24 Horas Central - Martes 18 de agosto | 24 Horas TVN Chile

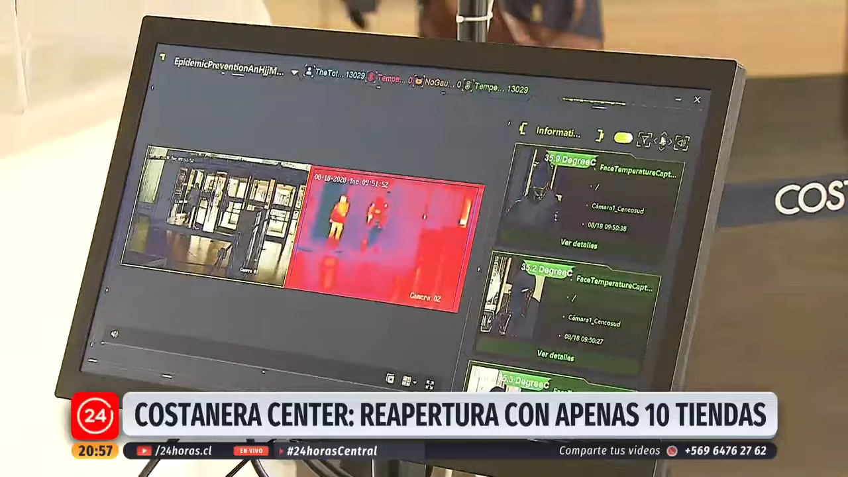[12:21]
Cámaras para medir la temperatura, alcohol gel, señal ética que indica en qué orientación se debe caminar para así mantener la distancia.